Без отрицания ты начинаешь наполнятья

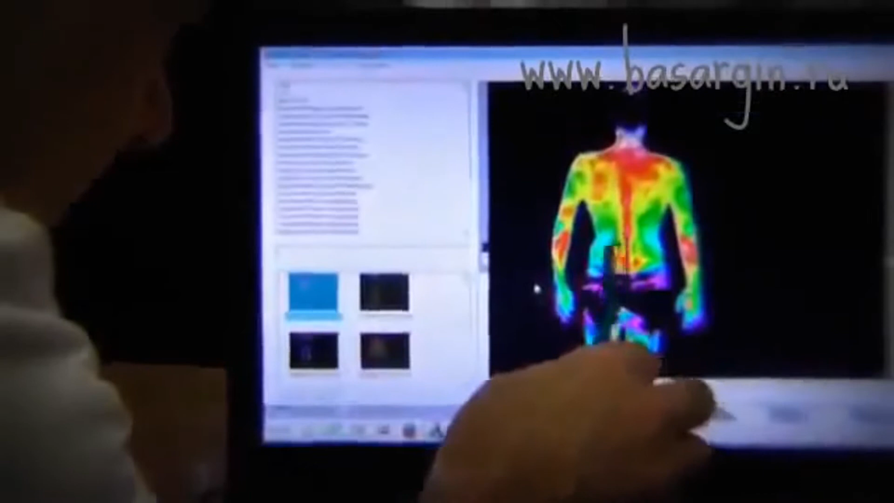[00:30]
что вот эти синие и говорят о том что диски не работают